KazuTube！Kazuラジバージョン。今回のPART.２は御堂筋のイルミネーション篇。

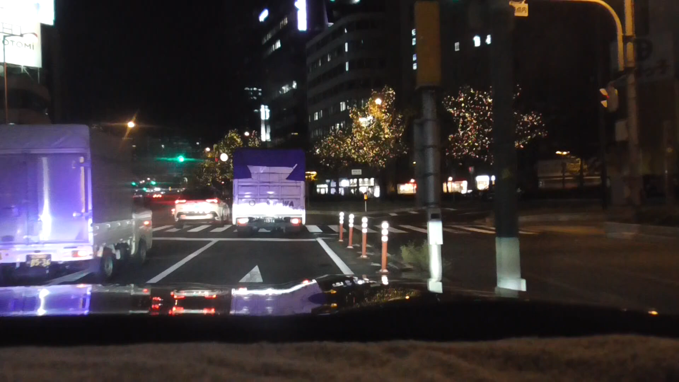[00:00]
でさあさっきもちょっとボタンを押しちゃってすいませんあのとちどまったんでもこれパート2ですカズラジのパート2編集できないんで編集しないんでお前はミドウスジですよミドウスジお前の一人パレーのってこれミドウスジまで行って中央大通りの方に出て高速乗って帰ります
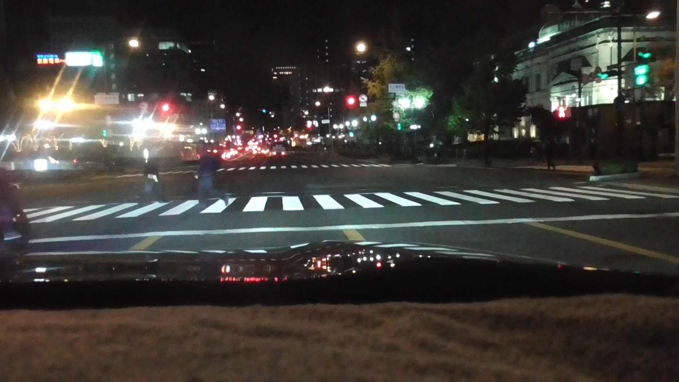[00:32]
ちょうど大阪市役所の辺かなこれはね大江橋の上で今僕が止まっておりますが大江橋ね大阪は大阪の町は八百屋橋なんて
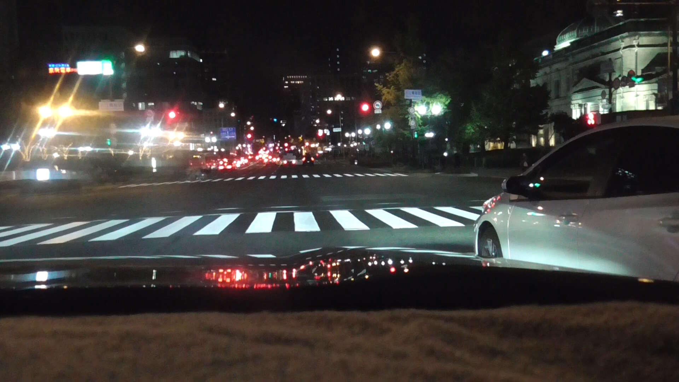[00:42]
いう風に表現されまして八百八というのは筋が多いというねまあ一つの例え町が多いという江戸八百屋町というのと一緒でね大阪は八百屋橋なんて言われて橋が多いんだね運河の町でもあるんで非常にこの橋が多い今大江橋の南詰めの交差点に大江は止まっておりますというようなところでございます
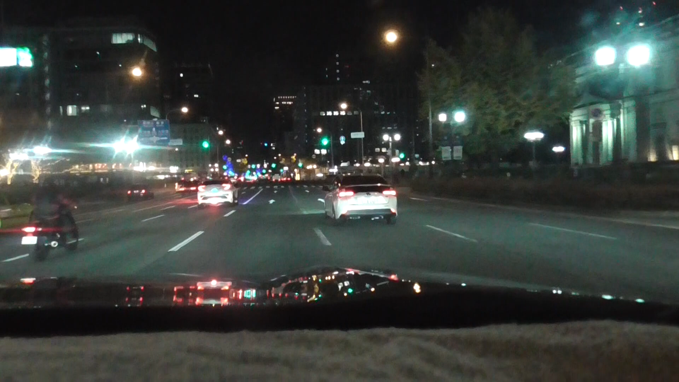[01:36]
そういうことで前の車がねさっきからねあのバイクとやりあってるのよ煽り運転の試合面白いよ見てたら僕はもうもしこれ事件起こしたら証言してやろうと思うぐらいの面白いやりあいをやってます面白いって言ったらダメだけどねバイクとねあの chr っちゅう車ですわよっしゃいいのにねなんかね
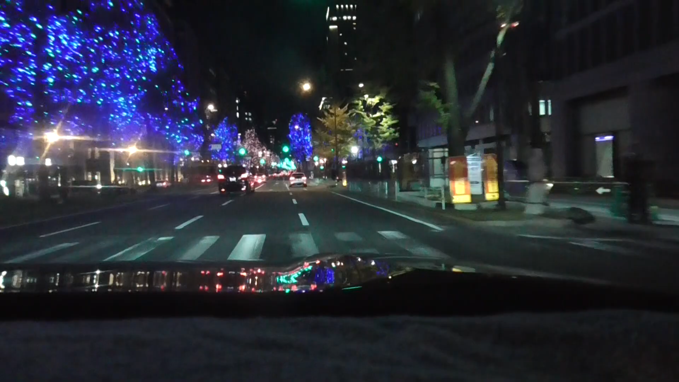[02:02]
清水道からずっとやりあったらなんかライトアップして綺麗だわ今高麗橋交差点を伏見町伏見町伏見町だね虎に残ってくれって思ってるのなんか綺麗だよこれこういうもう今日カズラジ皆さん目で楽しんでもらおうというカズラジでございますいいでしょ綺麗ねーこの中パレードしたのこの辺パレードしたのかなもうちょっと南かなもうちょっと南
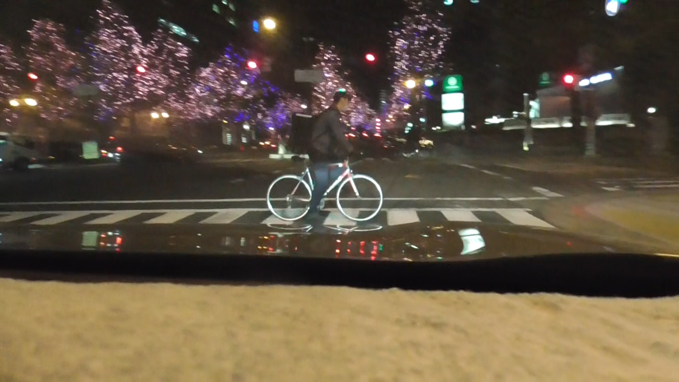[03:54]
綺麗ですねまあ年末まあ恒例と言いますかまあイルミネーションいいですねなんかこういうところでこうオフィスがあってねえー仕事に来るなんていうのはなんかやっぱり悪くないねやっぱりね悪くない悪くないやっぱり隣のタクシーが曲がるんで僕も曲がっちゃいますというわけでえー今中央通りの速道に入りましたんでえーこの後高速に乗っていこうかなという風に思ってお